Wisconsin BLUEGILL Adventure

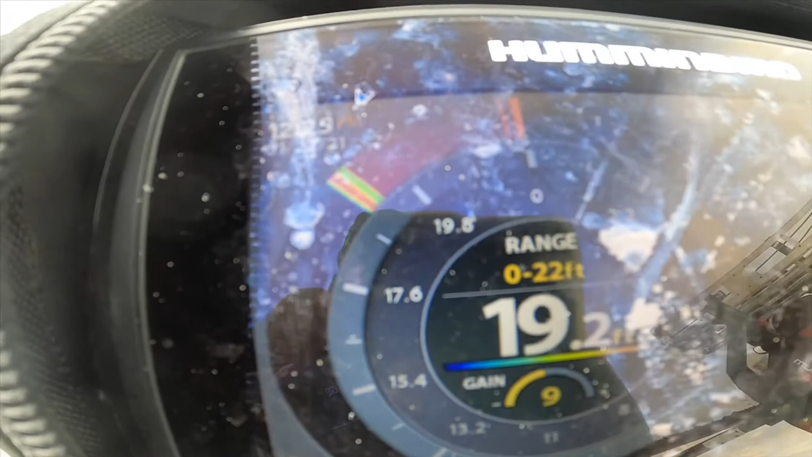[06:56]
There's just a couple, three, four on the screen.
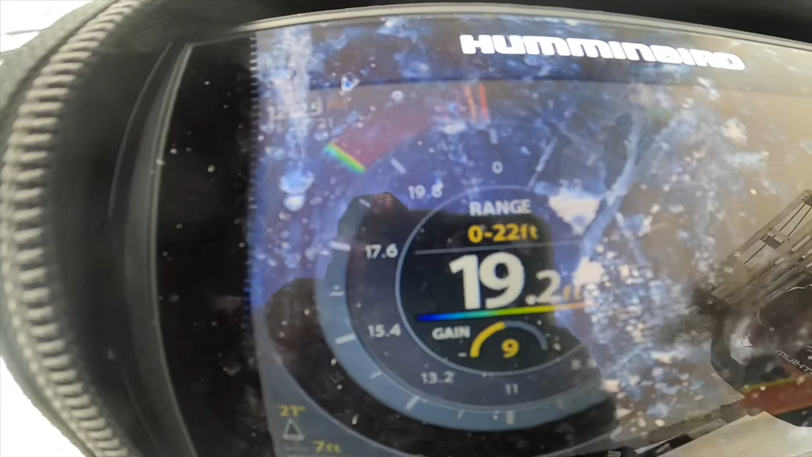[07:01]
Right now, we're just getting some flickers on the bottom, but there's fish here.